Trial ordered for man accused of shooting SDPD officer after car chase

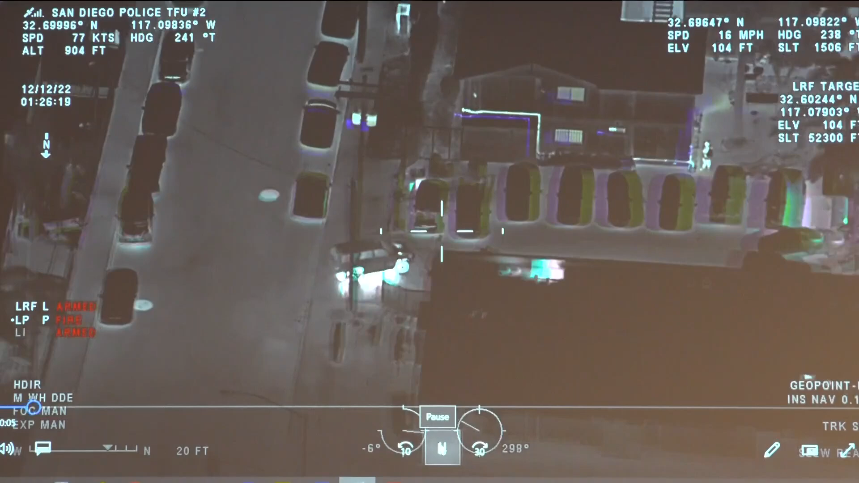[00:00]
Police helicopter video shows the driver of a stolen SUV on December 12th of last year, running away on foot into a Mountain View apartment complex. Several San Diego police officers give chase. The driver is out. Put his sweatshirt and pants. Work his way in towards this apartment complex.
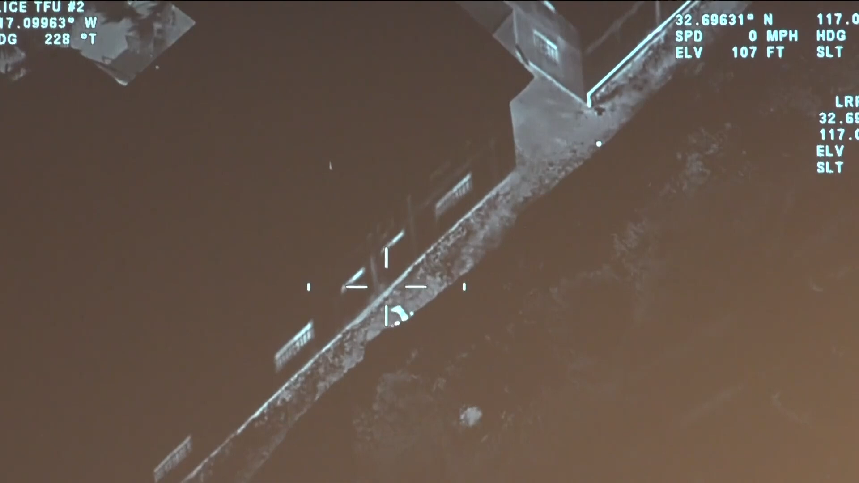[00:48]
Shots of fire. On the west side of the apartment building.
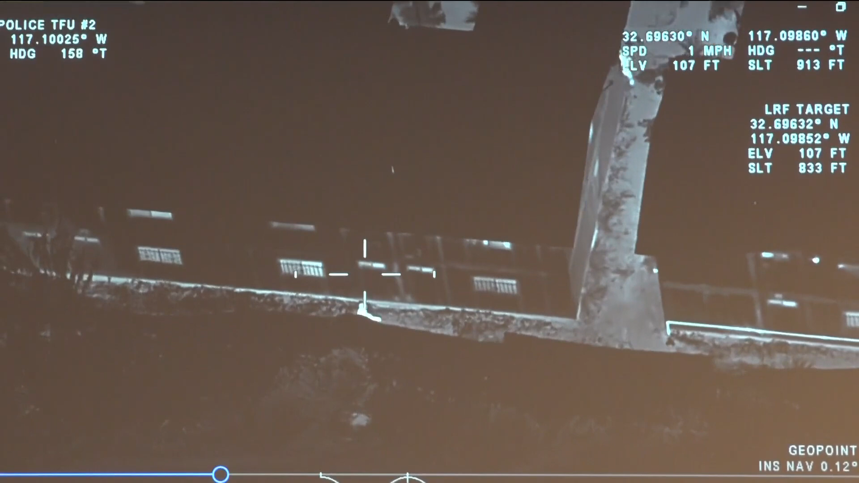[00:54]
Officer Hernandez was shot three times, but survived his injuries. Okay, you guys take care of the officer. We have him. He's running the westbound to the green belt over towards 44-51 Logan. He's now jumping the fence on the 44-51 Logan. A San Diego police detective testified the gunman fired a total of seven shots,